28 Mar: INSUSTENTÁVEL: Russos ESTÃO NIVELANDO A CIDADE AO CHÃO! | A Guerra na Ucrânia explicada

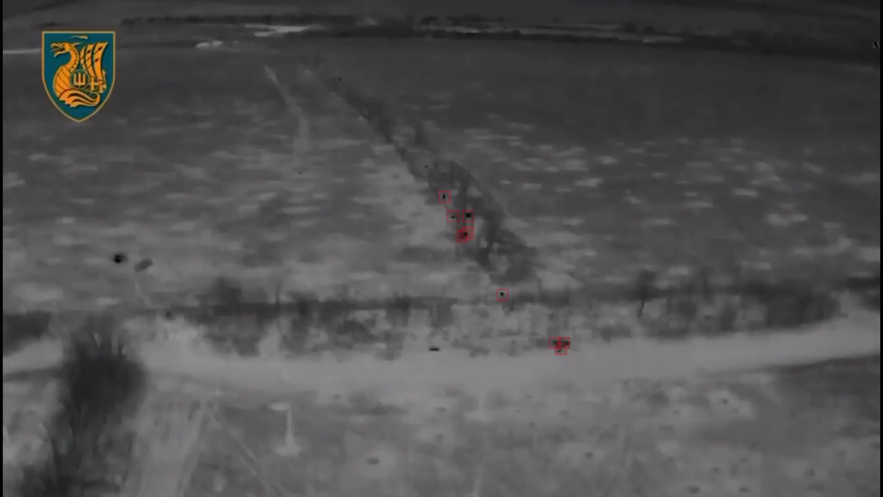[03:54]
preventiva muito eficazes contra posições russas perto de Vodené, dizimando unidades de assalto russas antes mesmo de lançarem seus ataques.
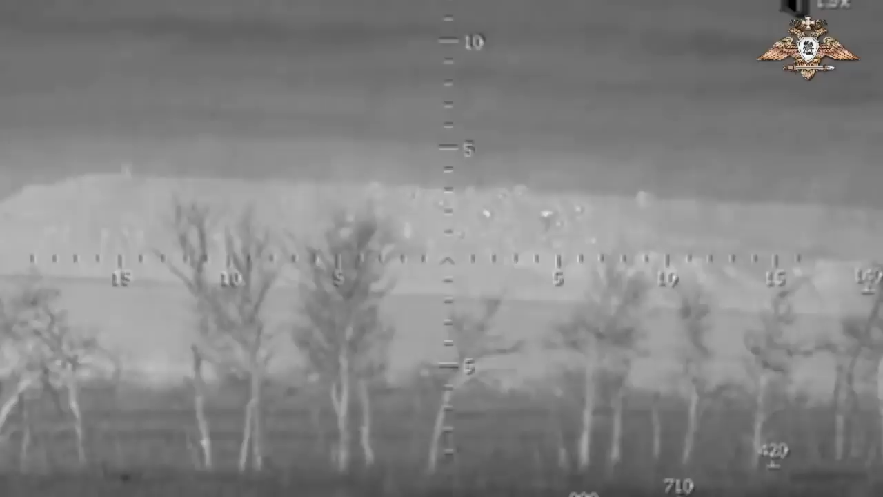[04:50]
Hoje, os russos também começaram a usar munições incendiárias e,
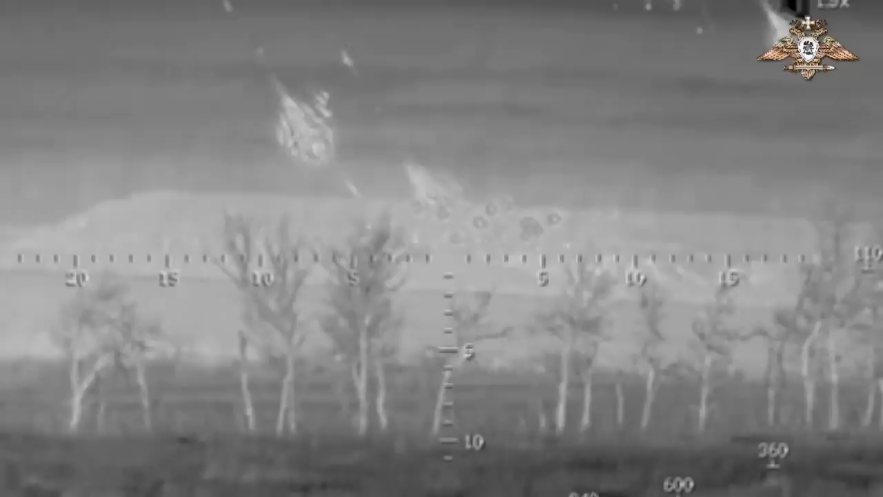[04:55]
em particular, projetos especiais de magnésio para sistemas de artilharia Grad.
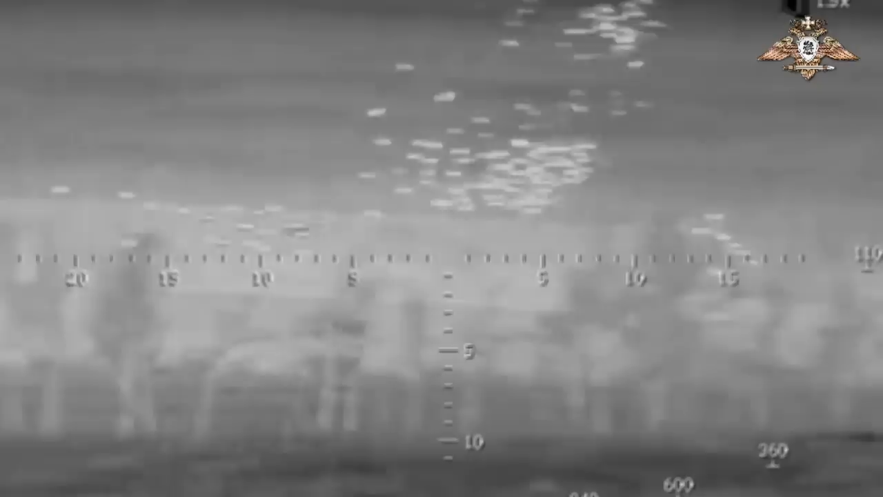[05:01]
O alvo principal deste ataque tornou-se a fábrica de produtos químicos na parte ocidental da aldeia,